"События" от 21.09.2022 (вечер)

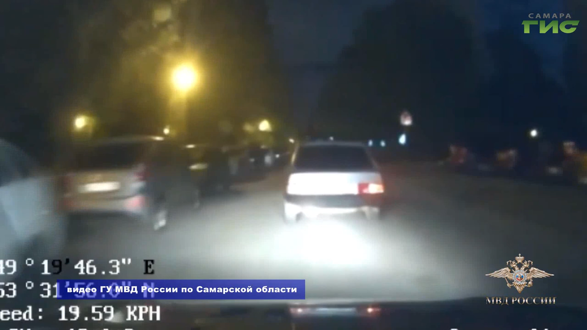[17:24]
В тот момент, когда к машине подбежал полицейский, она резко тронулась с места. Инспектор оказался на капоте и сумел удержаться на нем в то время, когда злоумышленник, набрав скорость, начал резко маневрировать.